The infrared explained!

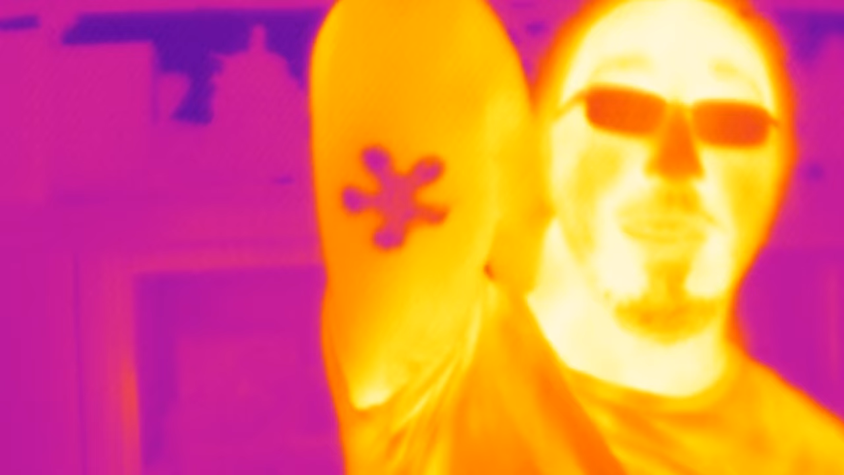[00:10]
So, infrared light is actually a wavelength of the electromagnetic spectrum. And I'm going to tell you how big that wavelength is.
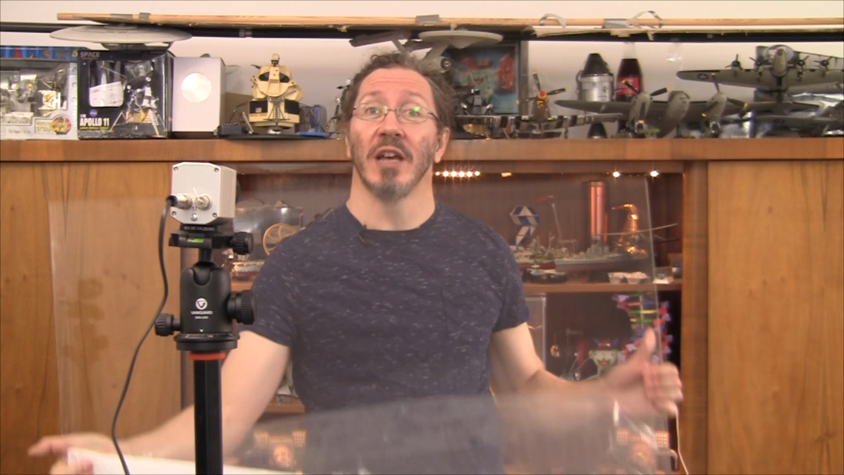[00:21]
And to put it into perspective, here I have a meter. That's what a meter looks like. And this perspex, as you can see, is really quite transparent to the visible light. Not quite so transparent to the infrared.
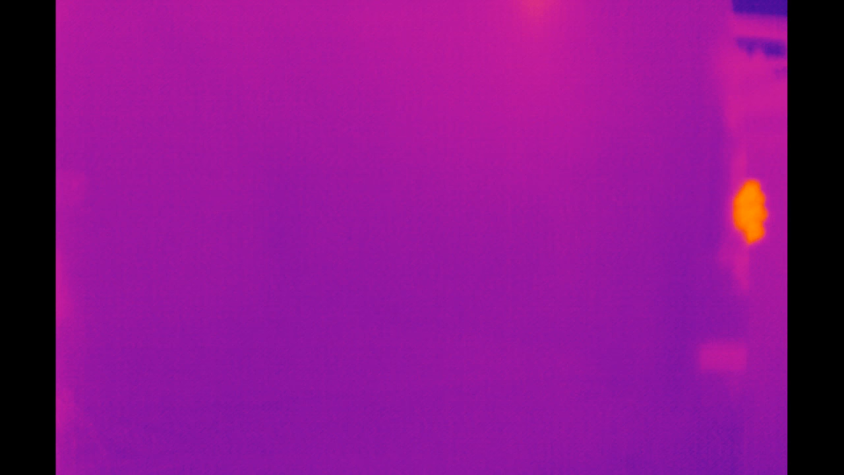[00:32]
Now, you might think that's true of all plastics.
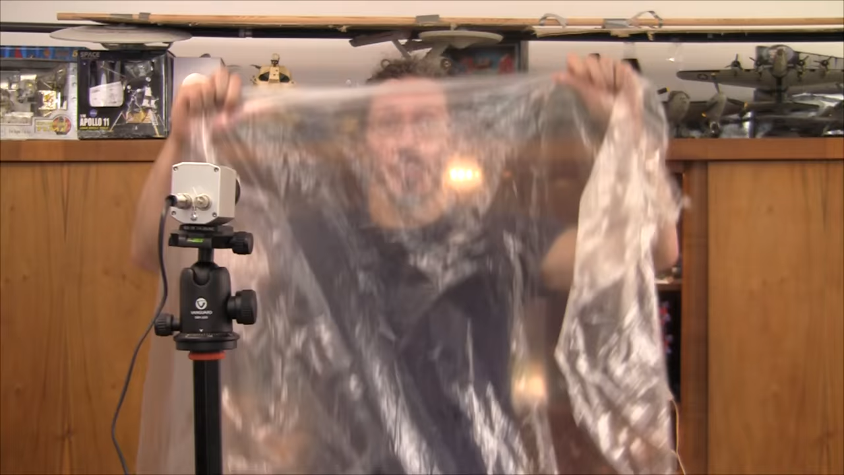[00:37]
But some plastics, which are actually really quite transparent to the visible light, are actually also quite transparent in the infrared. While other plastics, which are very thin and transparent in the visible,
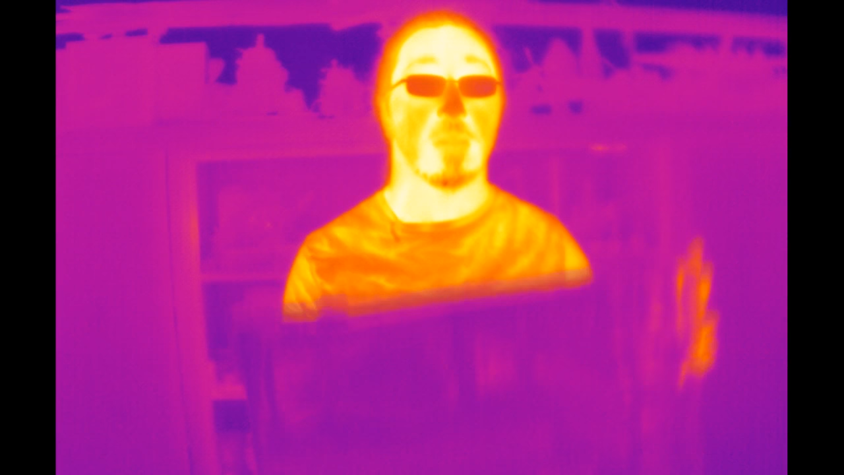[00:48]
are actually very non-transparent in the infrared.
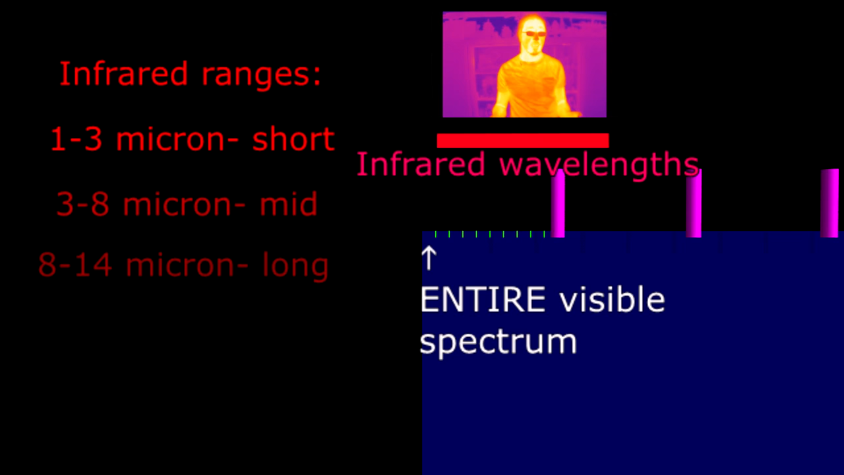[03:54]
Even the color cameras are black and white cameras.
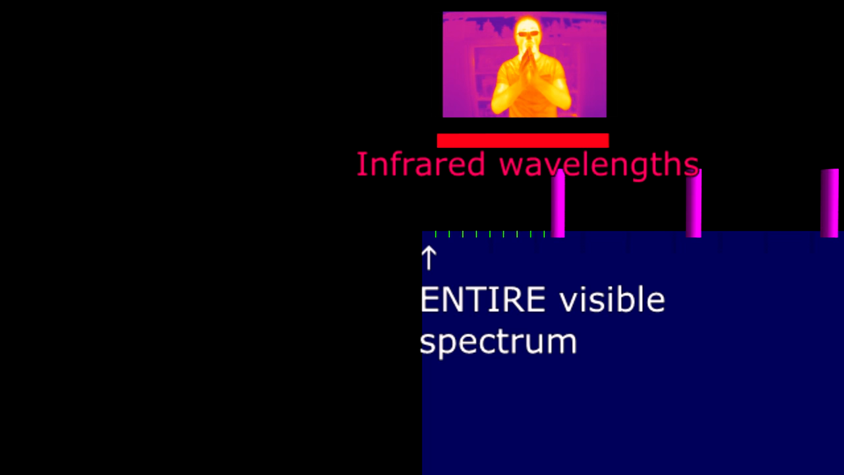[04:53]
They're essentially counting up photons and actually converting that into an effective temperature.
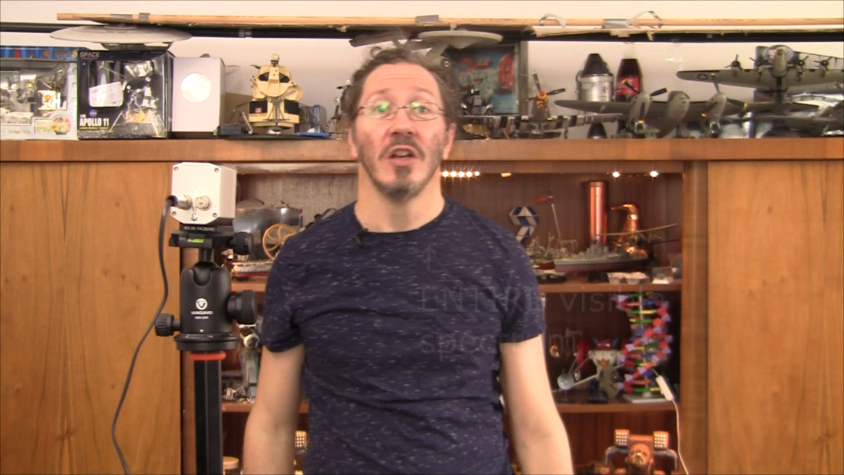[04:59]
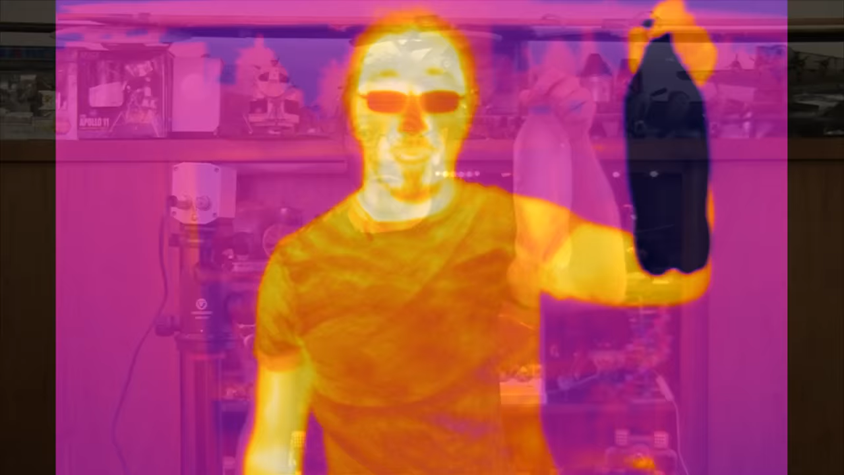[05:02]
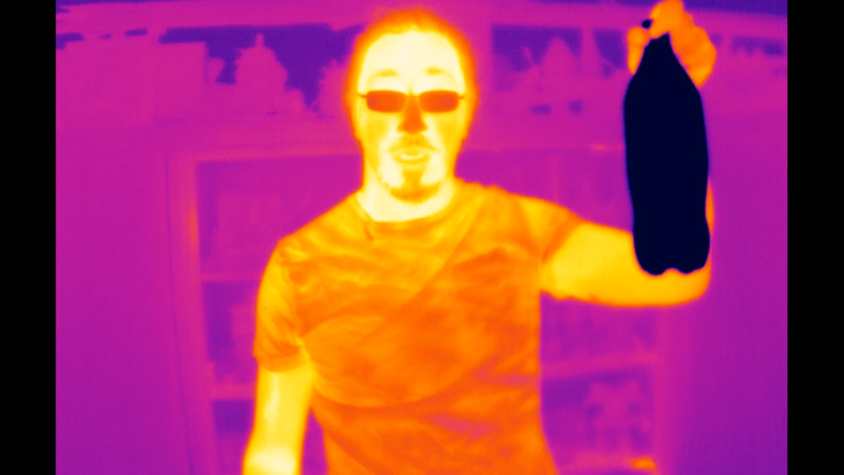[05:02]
So what you'll find is if you get something that's cold,
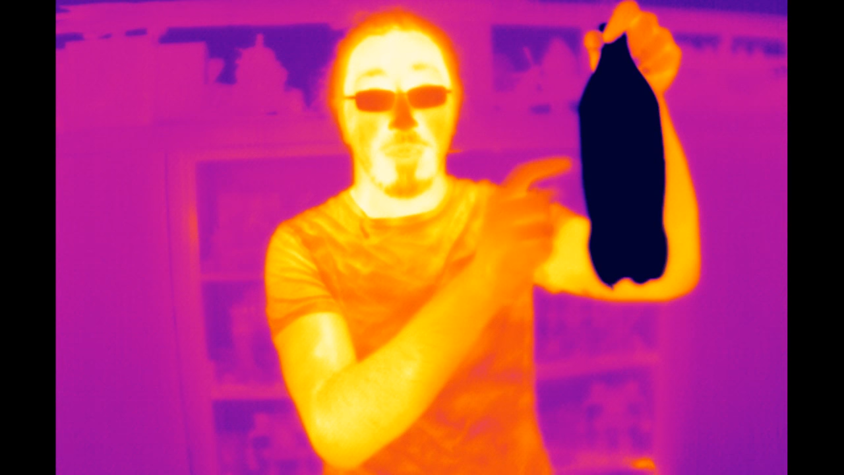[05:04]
it doesn't put out many photons in the infrared area of the spectrum, and it appears cold.
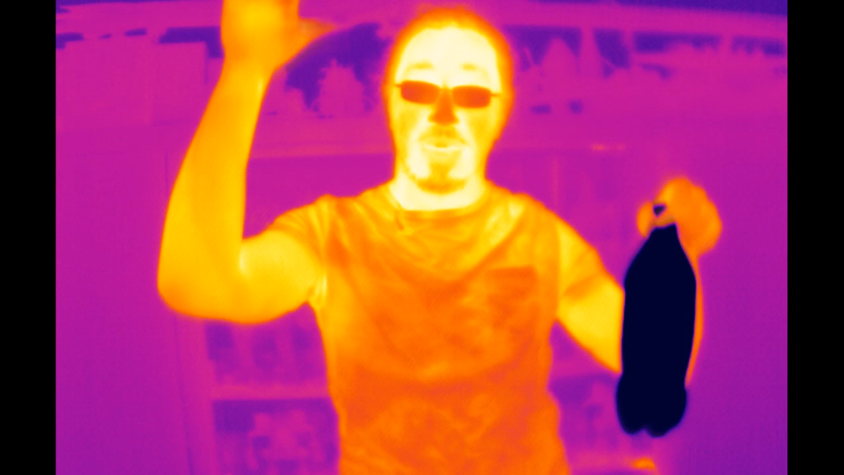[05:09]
And if you get something that's relatively warm, it puts out quite a lot of infrared photons, and it appears hot.